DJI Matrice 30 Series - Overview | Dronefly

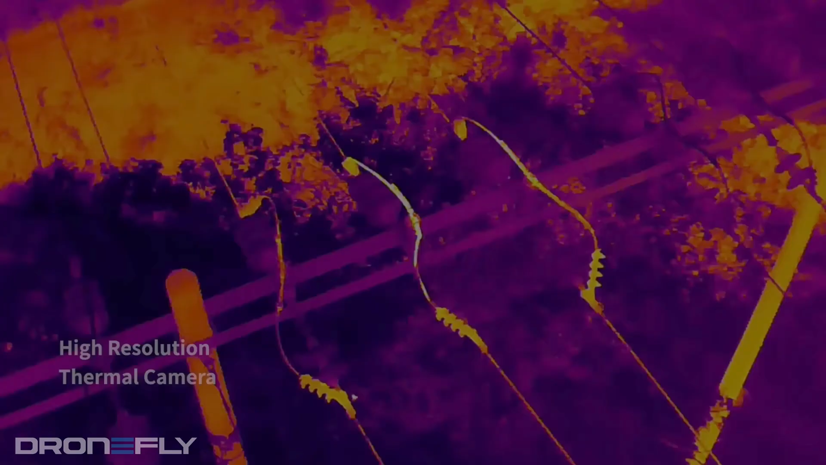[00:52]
And if you opt for the Matrice 30T, it includes a 640x512 thermal camera.
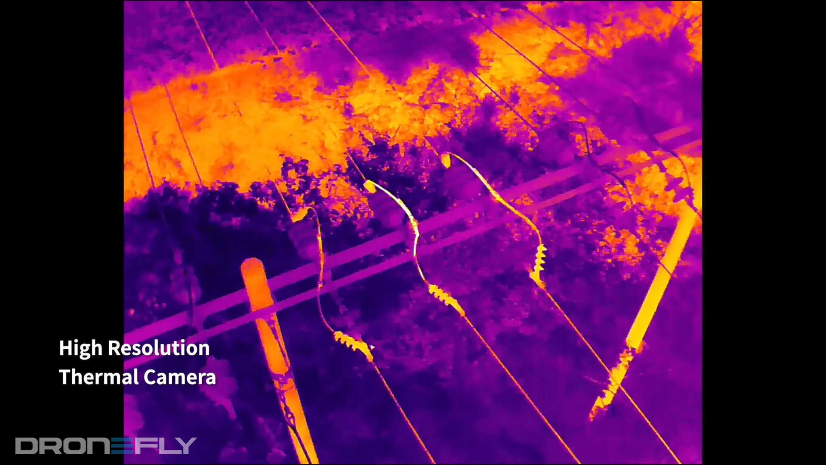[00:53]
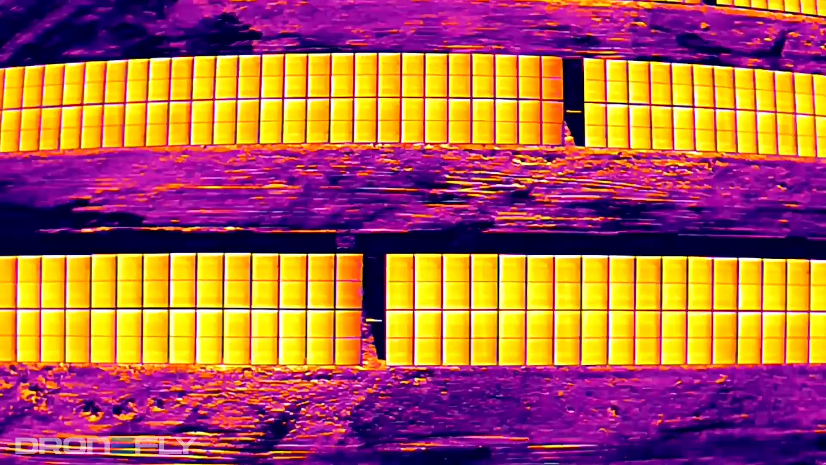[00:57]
This operates at 30Hz for butter-smooth motion and is radiometric, which allows you to measure the temperature within a few degrees of any pixel within an image.
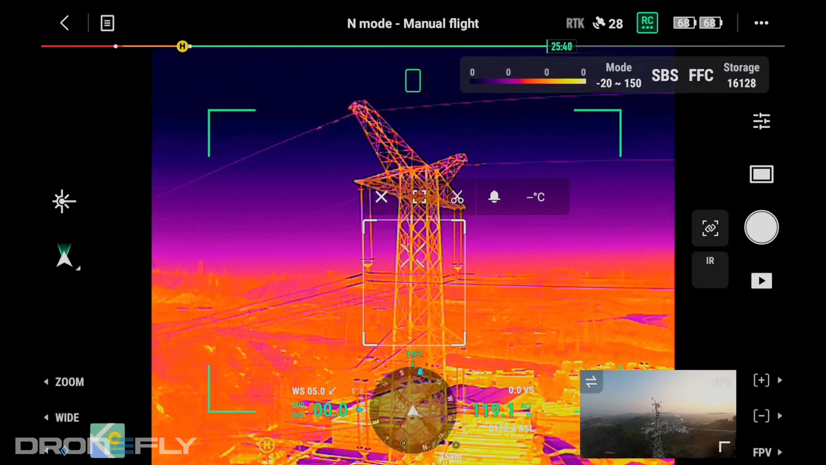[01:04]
Now, what's new with the body?